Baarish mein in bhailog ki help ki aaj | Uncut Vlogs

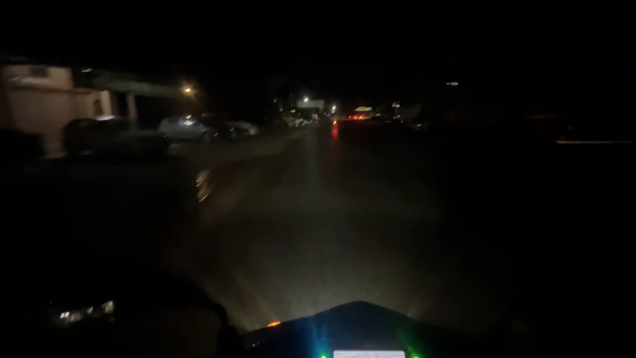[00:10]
अगर में थे साब से सोचे तो इस शीलिक में थे तीन लोगों की है अक्से से अगर भी मैं चलता हूँ और भाई देखते हैं आज किता मला आता है बारिस नहीं गाईज वाली गाड़ी नाली में पास गई है